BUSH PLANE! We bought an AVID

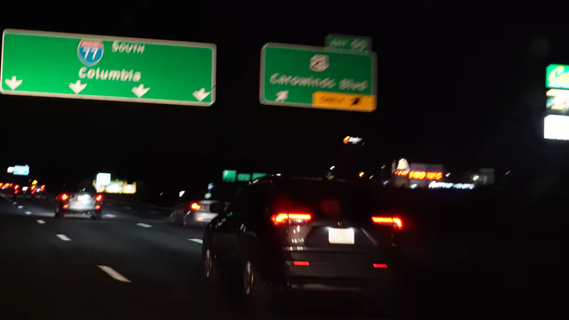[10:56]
We finally made it to almost, we're just north of Columbia, right? Mm-hmm. About north of Columbia.